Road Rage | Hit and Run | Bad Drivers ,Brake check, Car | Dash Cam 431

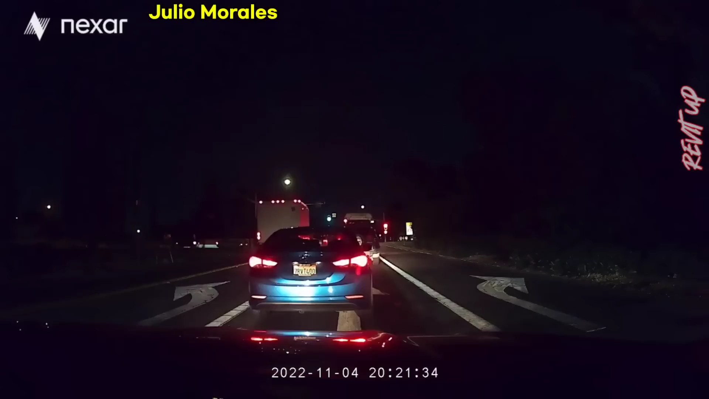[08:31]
Dr. Cola. Oh. From Kaiser. Did that dude just hit the car in front of me? He just hit it. Oh, so he's gonna take off. What? The car in front of me just hit the car in front. Yeah.